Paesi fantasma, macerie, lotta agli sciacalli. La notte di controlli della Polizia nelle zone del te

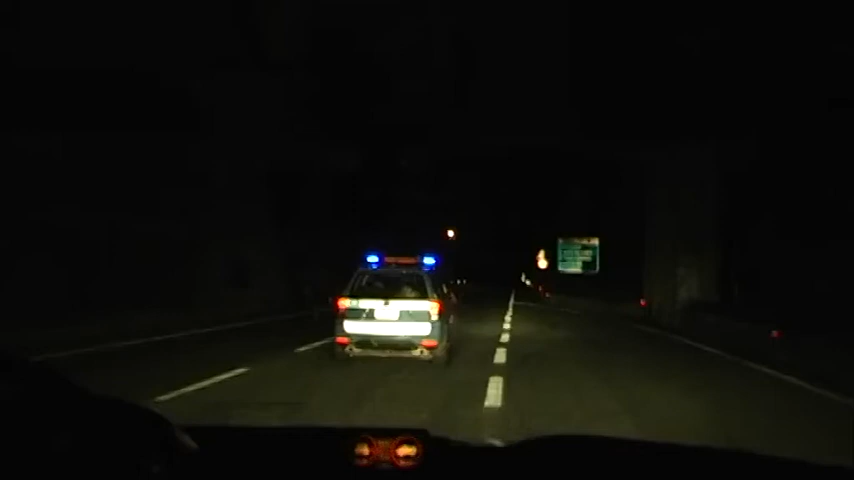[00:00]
Stiamo percorrendo la via Salaglia e ci stiamo portando in località Fonte del Campo, frazione del comune di Amatrice. Che tipo di controlli farete lì? Facciamo i controlli servizio antisciagallaggio,
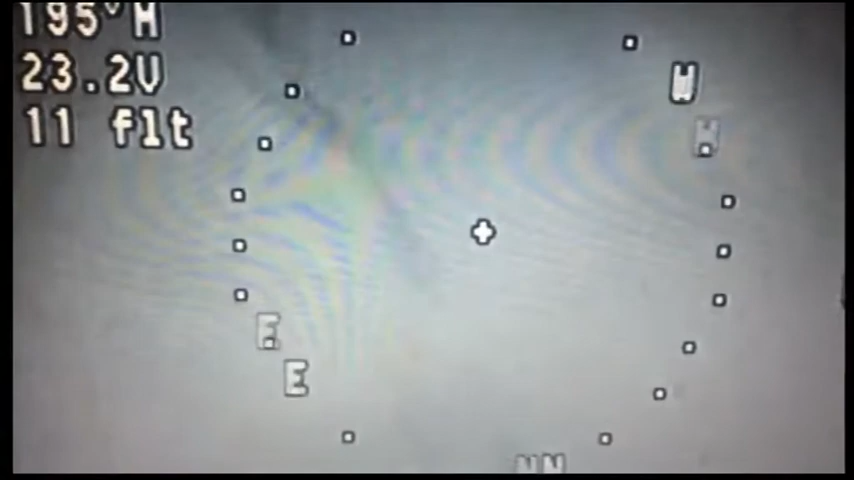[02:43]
La novità nei controlli ora viene dal cielo con l'arrivo di un drone.
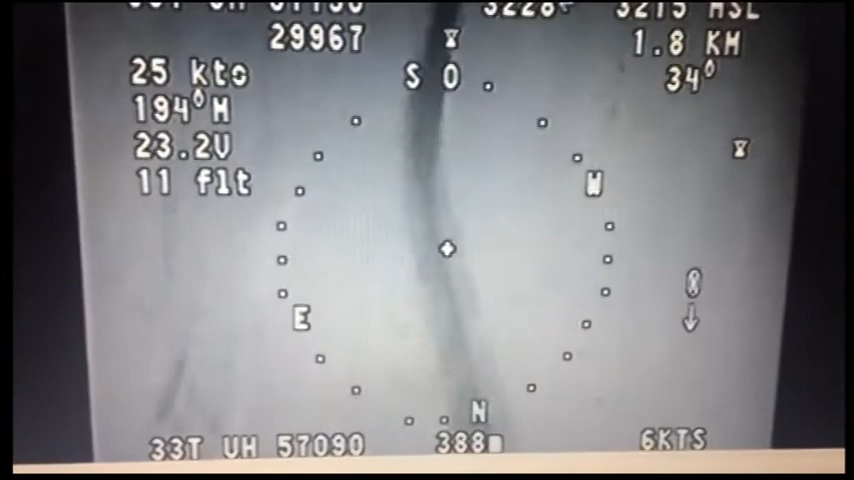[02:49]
Già da questa sera è in fase di collaudo un nuovo strumento della tecnologia che viene fornito dall'esercito italiano,